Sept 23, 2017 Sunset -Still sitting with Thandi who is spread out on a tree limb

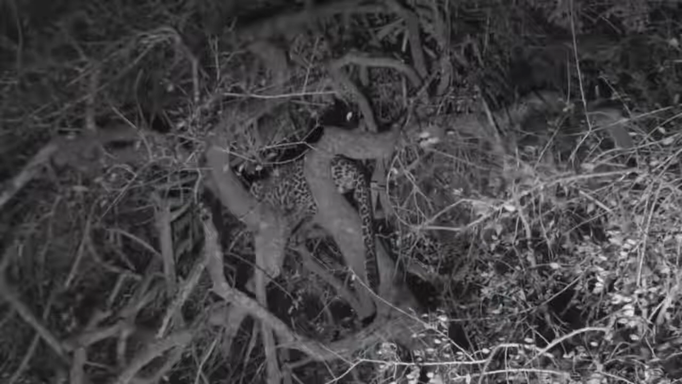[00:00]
Well, we're still sitting here with Thandi, and can you believe it? It's starting to rain, so we had to quickly put all our rain covers on. It's not a hard rain just yet. It's a soft, drizzly, wet kind of rain that's just going to make everything damp and eventually start dripping, and it's not very pleasant in this cold weather, I must be honest. So hopefully it doesn't get any heavier. If it got any heavier, it's not going to be very pleasant at all out here. But at this stage, everything is covered up, so we're good to go. And Thandi is completely unperturbed by the rain.
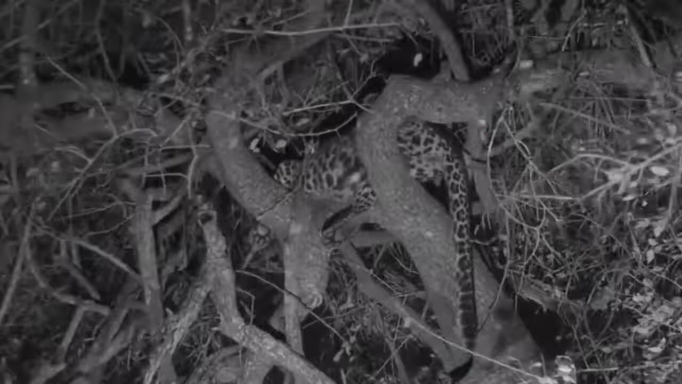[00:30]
You can see her tail is still kind of flapping in the breeze, and she's passed out as much as possible with a big full belly. You can see that round belly that is hanging down between the boughs of that tree. So she's got a nice big belly and a very unladylike pose at this stage. So you can see her paws and the tail. And the tail is moving quite a bit because of the wind that is blowing.
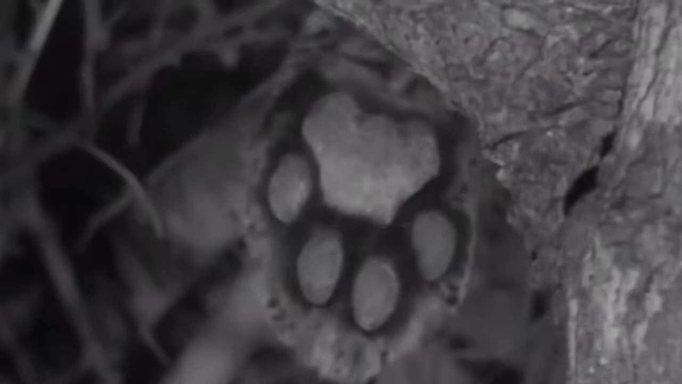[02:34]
They've been up and down the Sabi sands and have traveled some serious distance through life, so those paws have certainly done a lot. You can imagine in her 10 or 11 years of existence has really done a lot of movement, and a lot of trees have been climbed, I would imagine, with those paws. And so she's really done a lot. Now hopefully, like I say, she is going to move, and she's going to reposition herself and come down the tree towards the carcass, because the carcass is much lower down, and if we get a little bit lower, we'll actually see her feeding quite nicely.
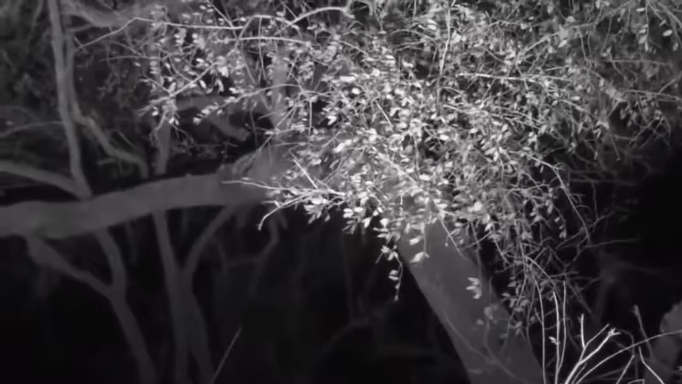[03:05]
If she doesn't move, well, later we will try and get towards the carcass.